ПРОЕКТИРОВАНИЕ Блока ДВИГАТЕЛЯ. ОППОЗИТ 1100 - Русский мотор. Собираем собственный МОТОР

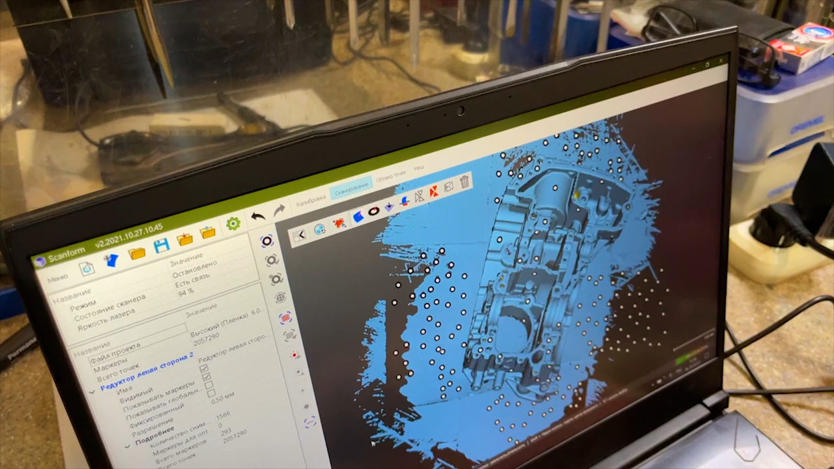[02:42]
Теперь ее нужно дообработать, убрать лишнее, и получится уже часть картера.
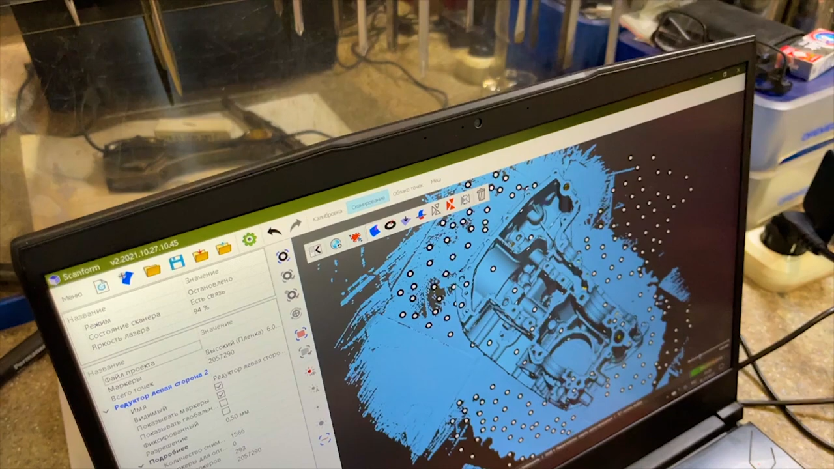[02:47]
Это часть картера, которая нужна именно для нашего коленвала.
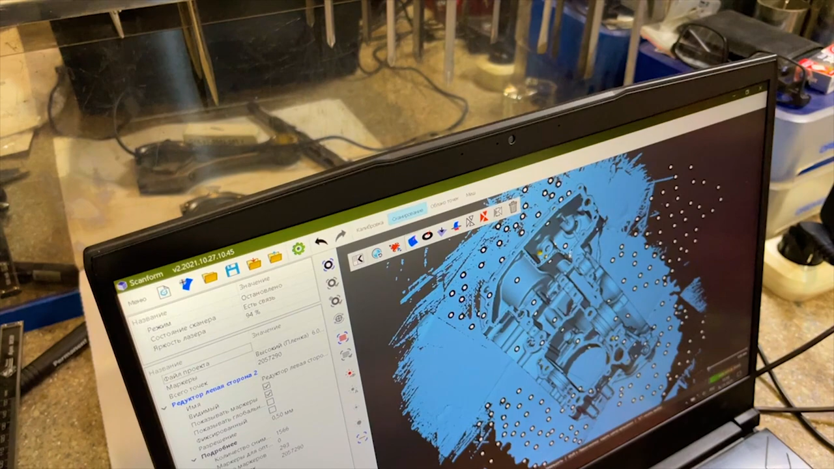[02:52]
Низ мы обрежем.
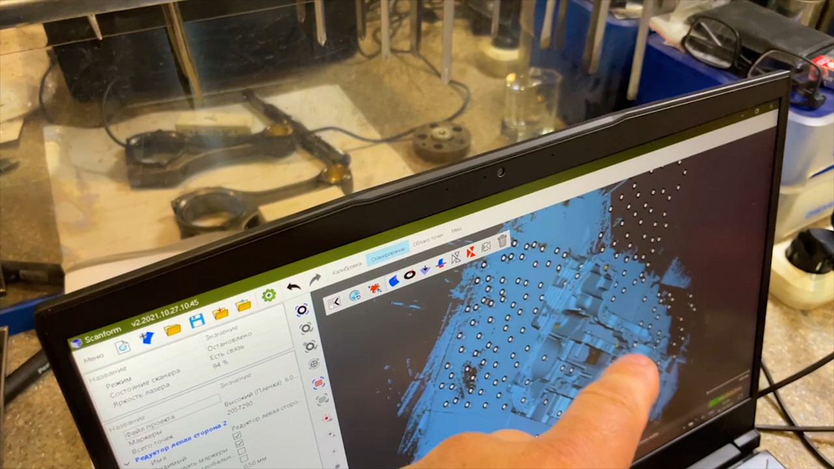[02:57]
Низ мы сделаем свой и коленвал. В общем, вся часть.
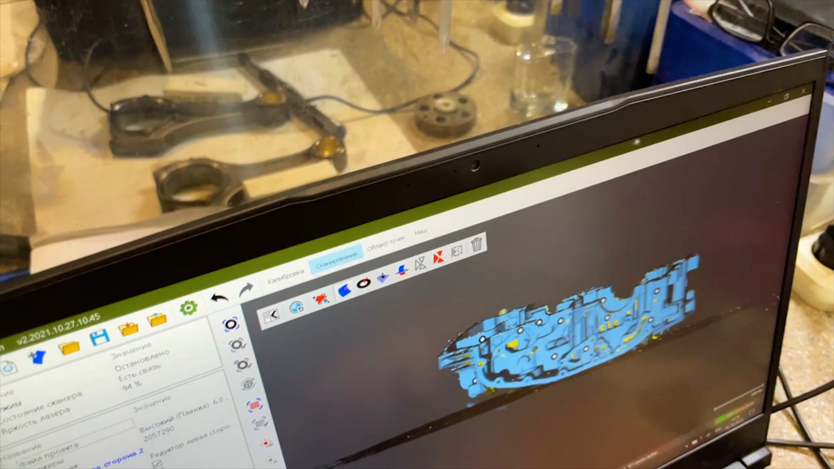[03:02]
Дальше покажем, как это все будет в 3D инжиниринговых программах.
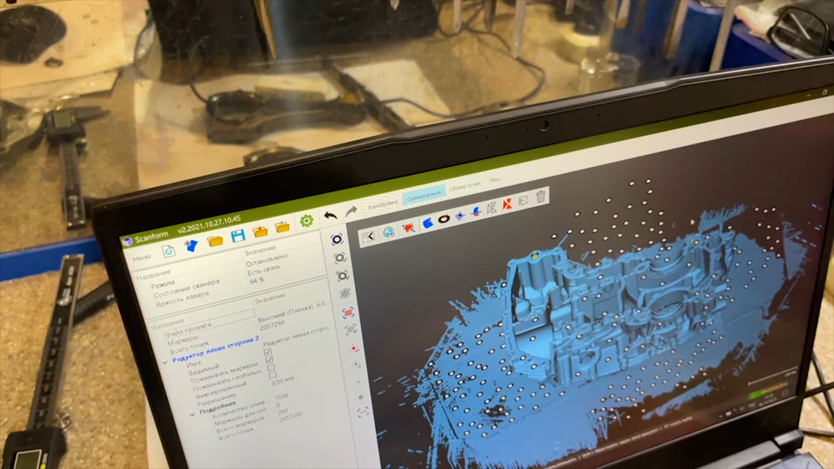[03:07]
Все это будет переделано. С этого скана нам нужны только
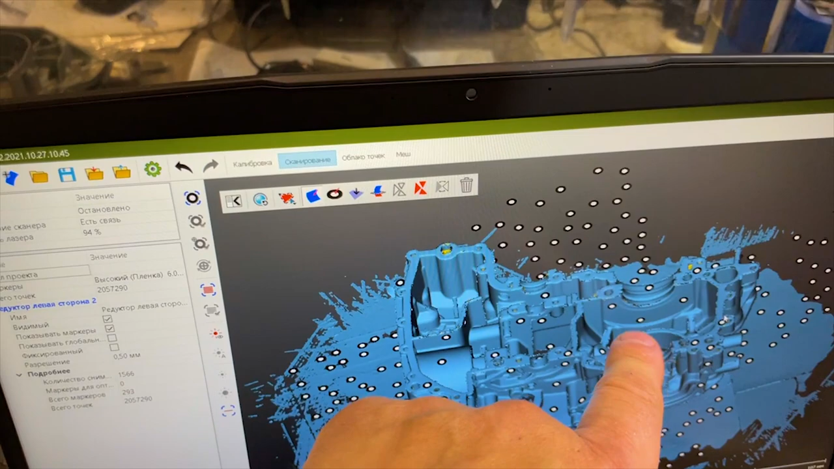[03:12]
закладные под коленвал и центра под выходы на цилиндры.
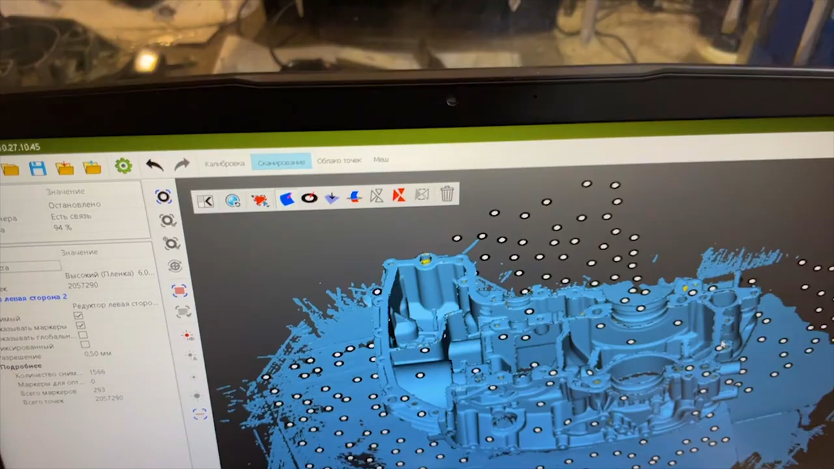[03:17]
Все, больше нам с этого скана больше ничего не надо. Вот вторая половинка сканируется.
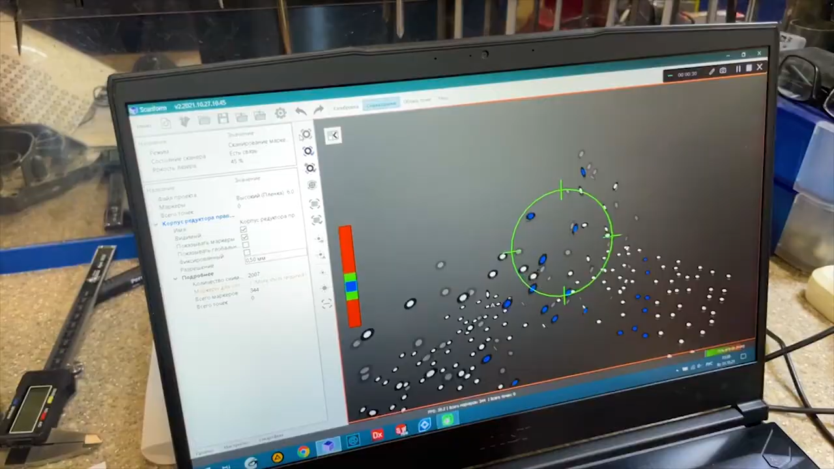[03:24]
Вот так это получается на экране. Пока получили точки.
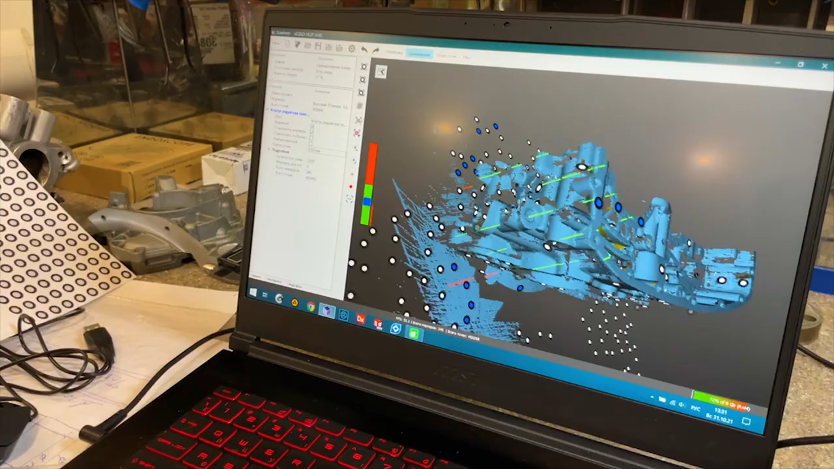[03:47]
Формируется так называемое облако точек, из которого впоследствии получается полигональная модель.
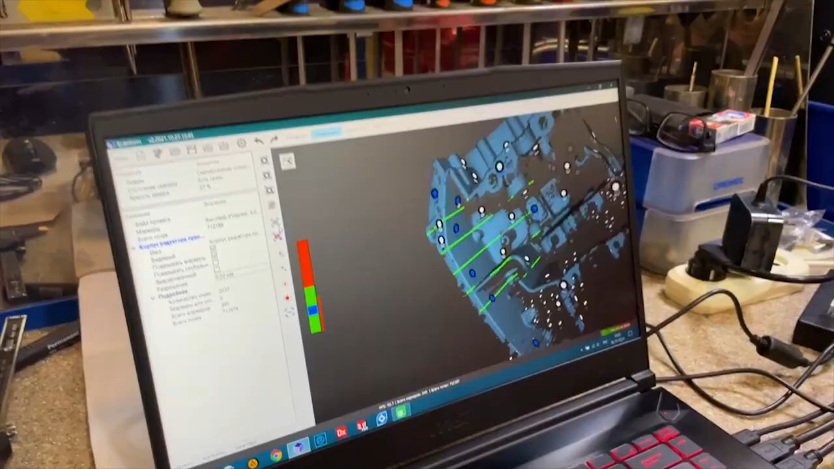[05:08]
Чем больше мы сканируем, тем больше объем данных, которые приходится ему сохранять.